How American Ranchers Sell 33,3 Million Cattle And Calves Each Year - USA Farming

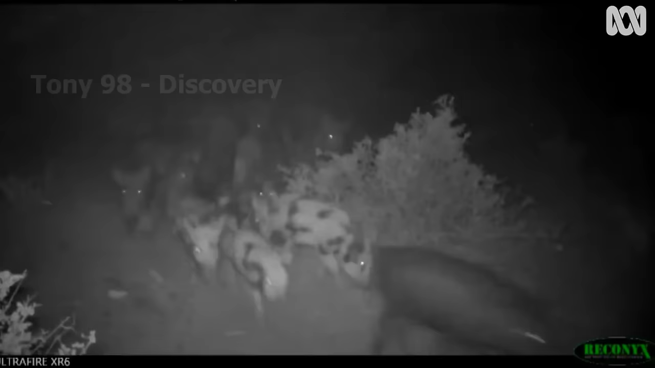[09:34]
These include feral goats, wild boars, feral camels and European red foxes.